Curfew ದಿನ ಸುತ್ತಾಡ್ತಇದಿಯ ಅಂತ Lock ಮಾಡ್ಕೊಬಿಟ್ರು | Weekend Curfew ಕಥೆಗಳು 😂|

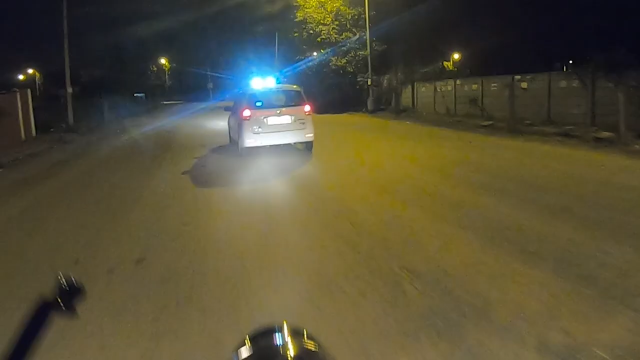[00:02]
At night curfew time, at 8 o'clock at night, police guard is here to be calm and calm and calm.